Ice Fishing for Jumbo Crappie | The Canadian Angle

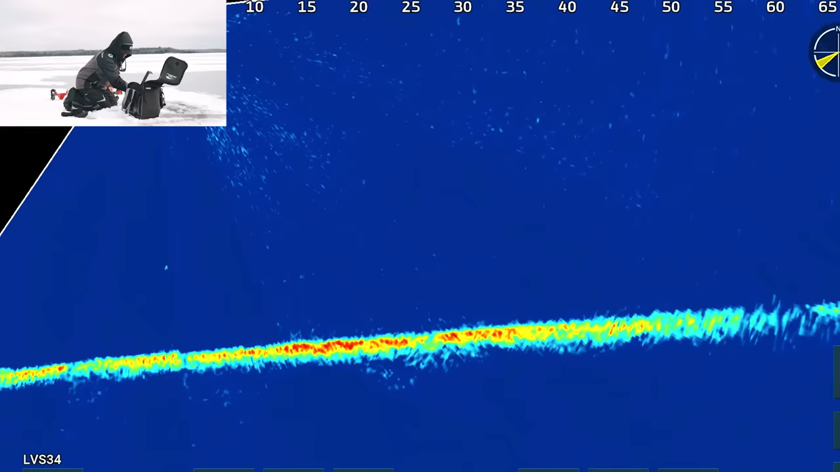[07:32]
Oh, there's a big pod. Oh, that's a great pod of crappies. So they're 60 feet out.
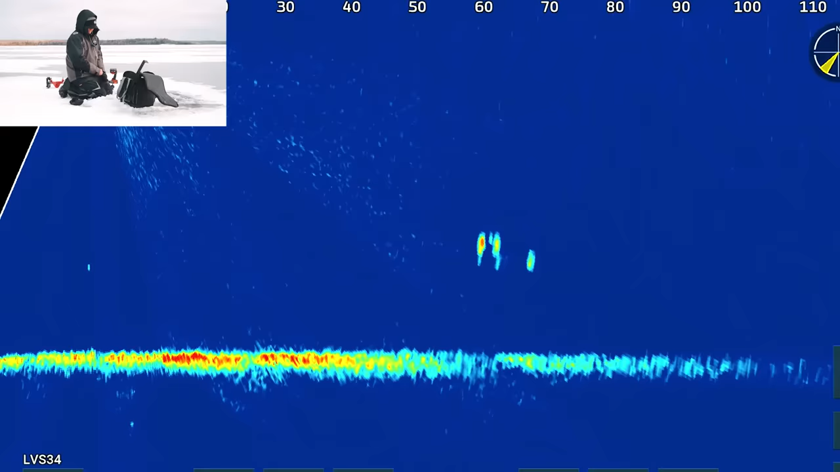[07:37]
I think I'm gonna try to go punch on top of them.
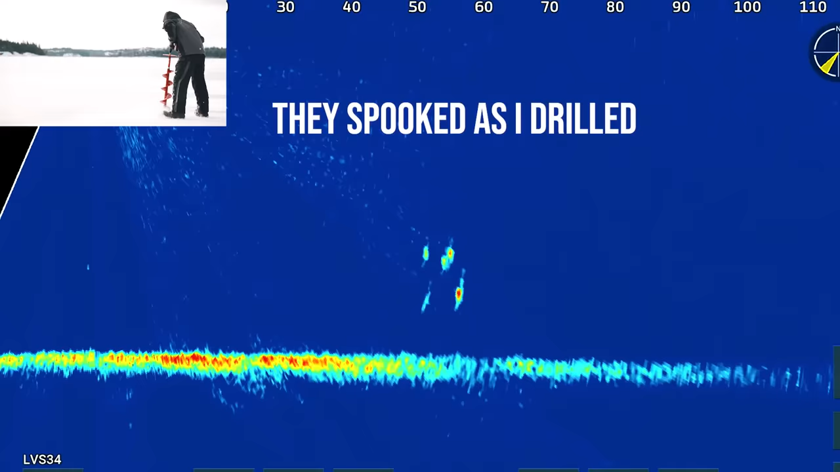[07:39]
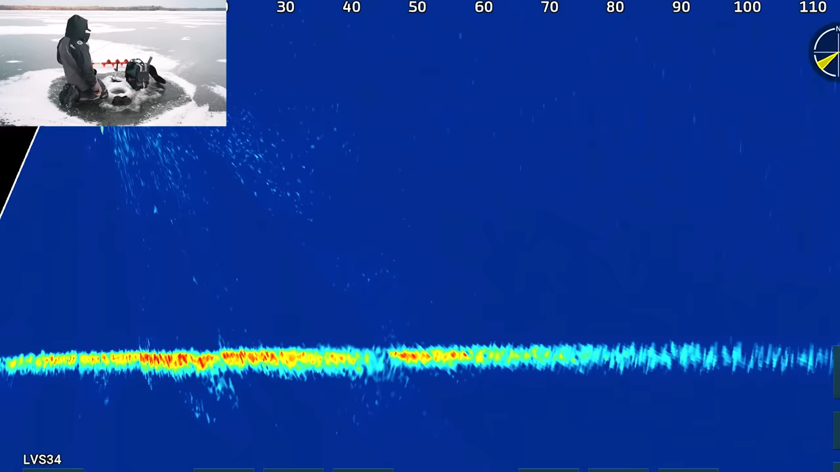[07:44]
Still seeing them? Nope. These fish just do not come close. We keep pushing them further and further. Now I'm seeing some 40, 50 feet out this way.
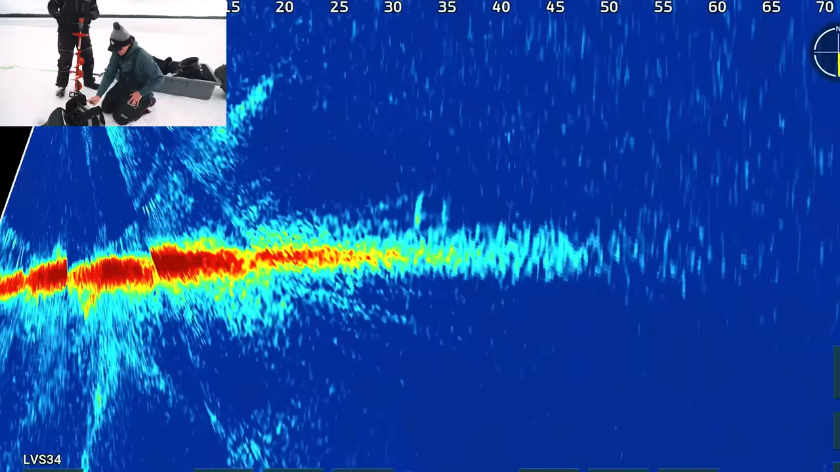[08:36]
There's fish. Look at them swimming away. Three of them. Run. Oh, look at all of them.
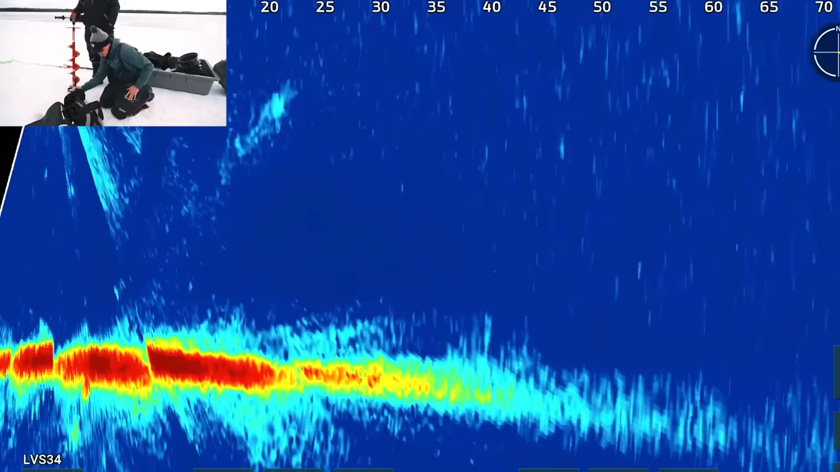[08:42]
Look at those, they're kind of blobbish. So 40 feet that way, that's a good sign. Josh, I think there's some big crappies here.
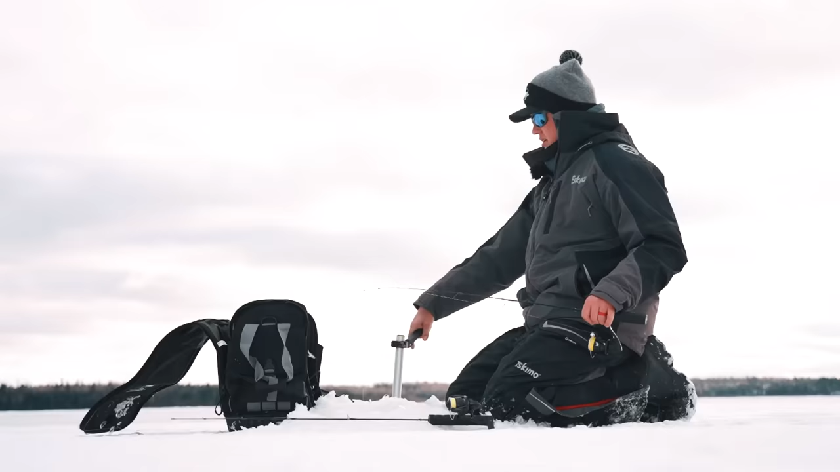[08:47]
So as I turn this pole, wherever this handle's pointed, that's where my transducer is looking. So I'm doing a swath now. I only got it on 25 feet, but when I zoom out here, I can zoom out, I can be looking 75 feet around.
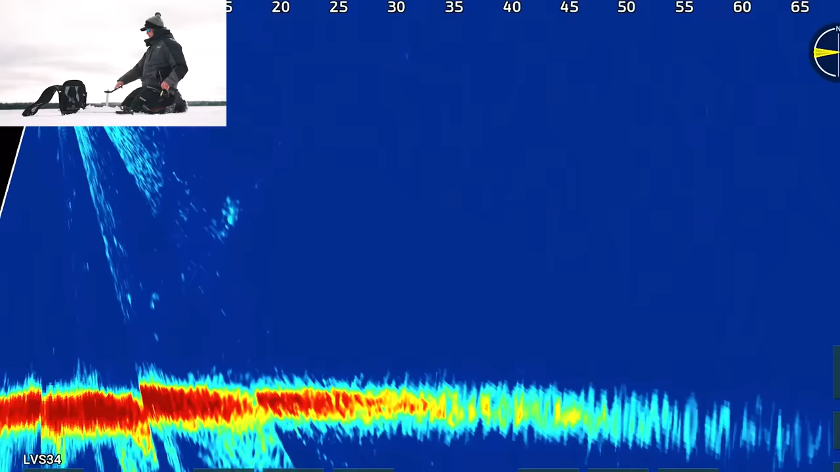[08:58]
And there I can see there's a ton of fish 65 feet behind me, and I do happen to have some holes there. So I'm gonna go tiptoe over there, see if we can sneak up on them.
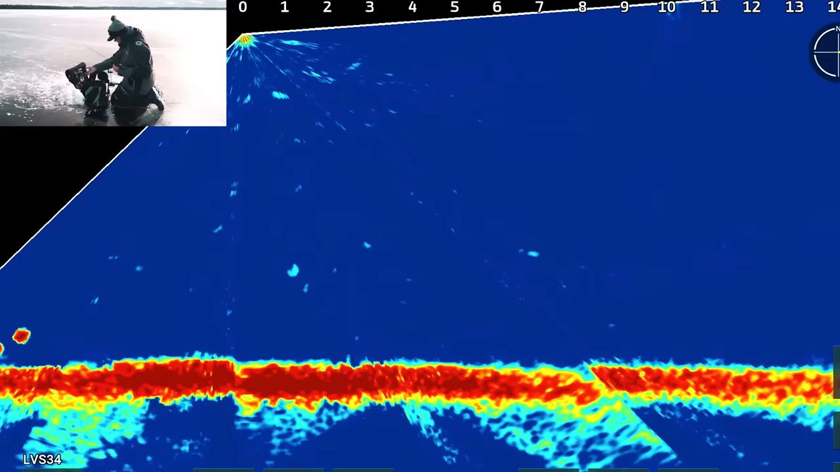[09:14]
Oh, there's things happening. Yeah, keep coming. Keep coming. Oh, they're picking up speed.
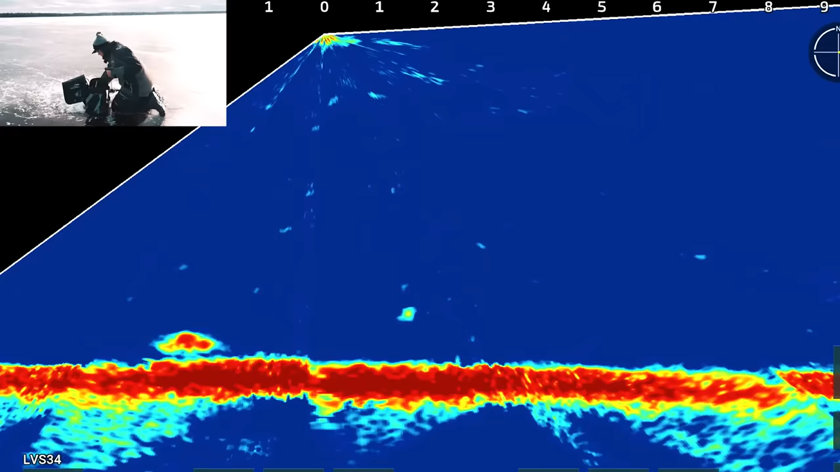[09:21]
Oh, this looks big. Got him. I think it's a good one.
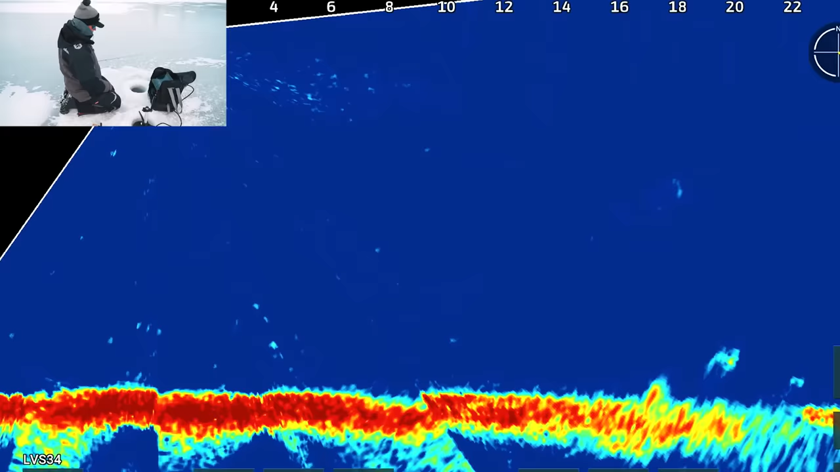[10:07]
3, 4. That fish is on a mission.
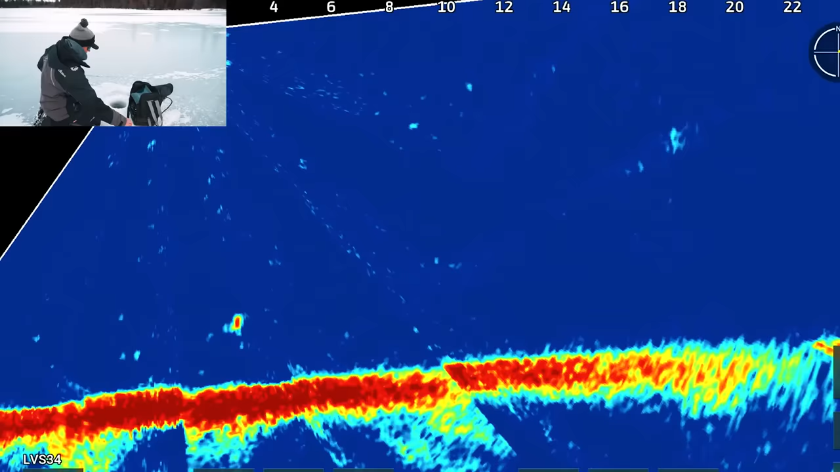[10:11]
Hopefully that fish appears soon.
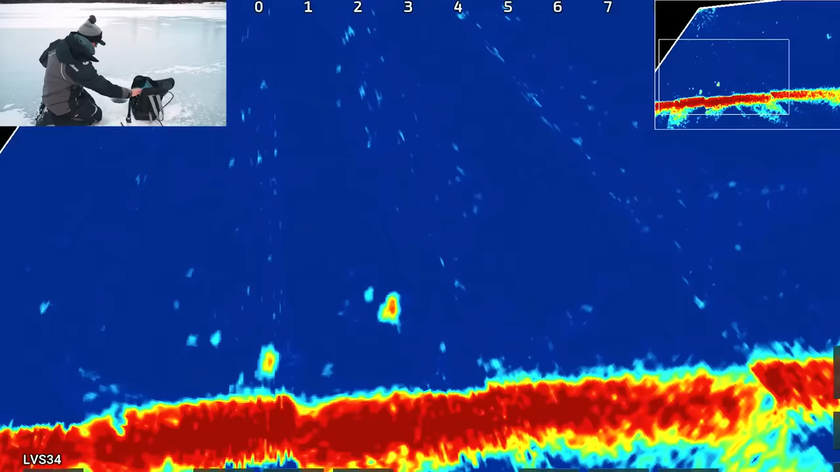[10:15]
There he is. There he is. Come on, Big Bertha. Oh yeah. Oh yeah. Oh yeah, come on.
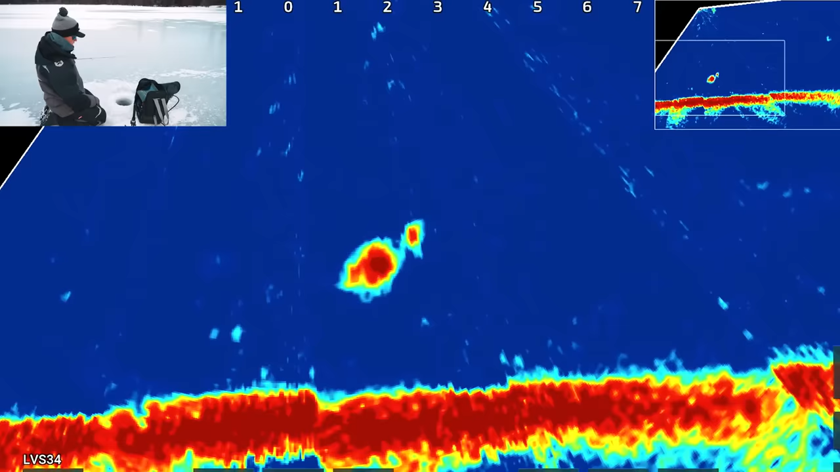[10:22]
Keep coming. Keep coming. Got him. Wow, that was a big mark.